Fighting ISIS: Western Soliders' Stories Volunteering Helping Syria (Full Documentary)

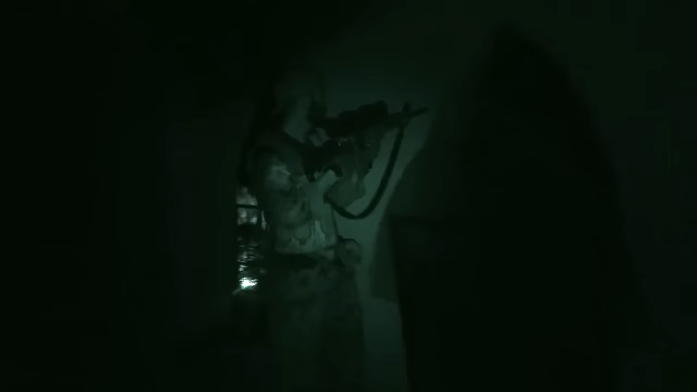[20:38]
Can you see the big three-story building on the right side? Now it's being lit up by like blue people.
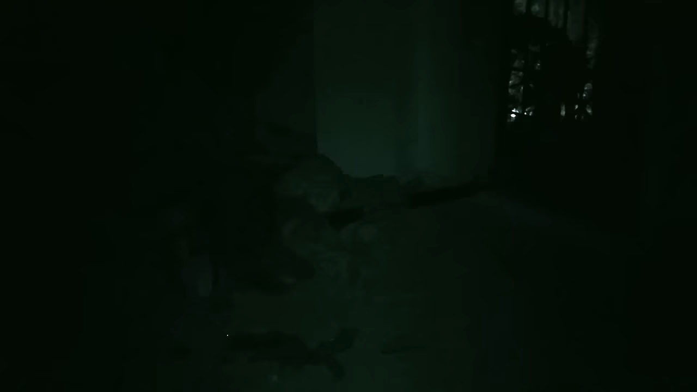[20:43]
Yeah, yeah, right, I can now. See it. See it on the south side. On the south side. You know, what do you see? I saw like shadows moving in there. In the window. Yes. Oh, I can see one guy on the roof actually there.